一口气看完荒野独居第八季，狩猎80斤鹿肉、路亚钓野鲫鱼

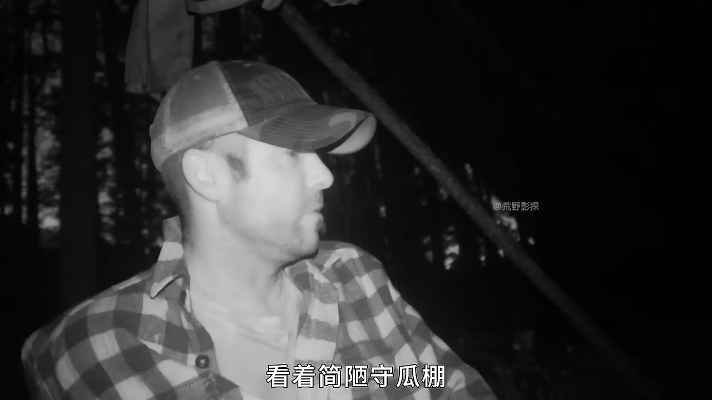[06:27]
看着简陋手刮棚是时候升级一下搭间保暖豪宅
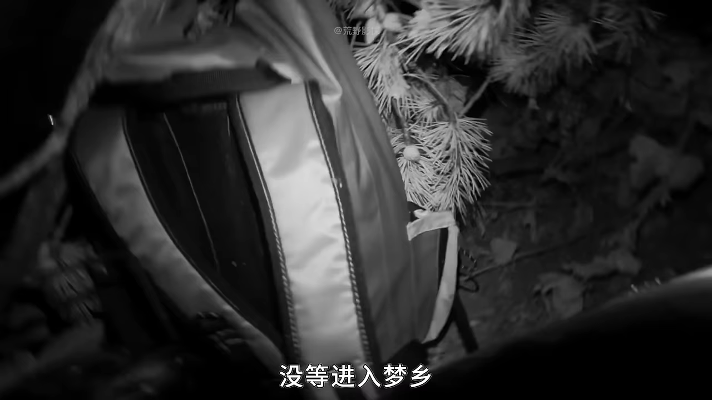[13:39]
没等进入梦乡屋外就传来采树叶的脚步声随着几声咆哮
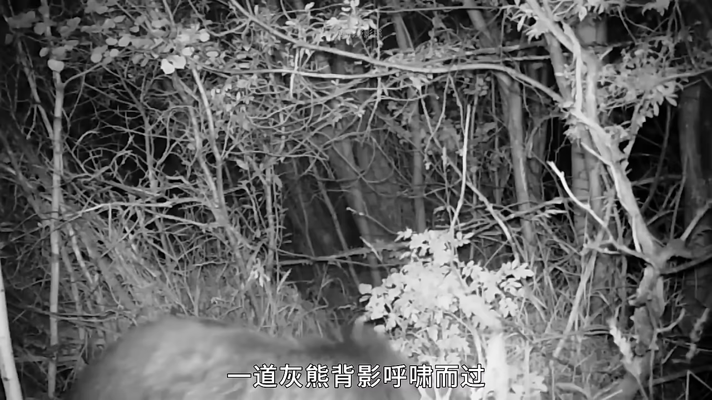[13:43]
一道灰熊背影呼啸而过我的乖乖更加坚定了桥登盖木屋的决心
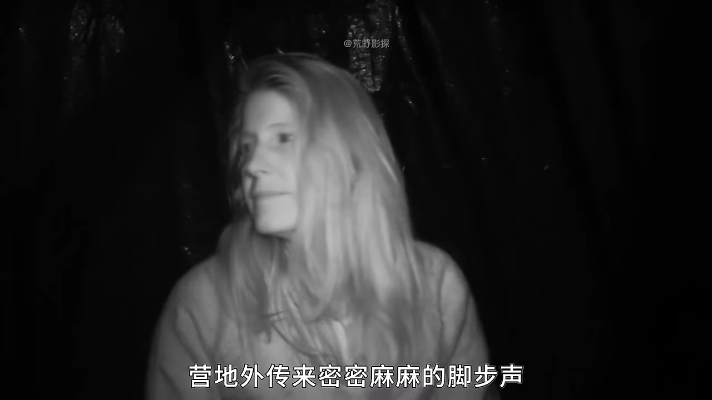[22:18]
营地外传来密密麻麻的脚步声怀着忐忑心情往窝棚外打凉了下好家伙只见一头熊瞎子正在附近觅食担心对方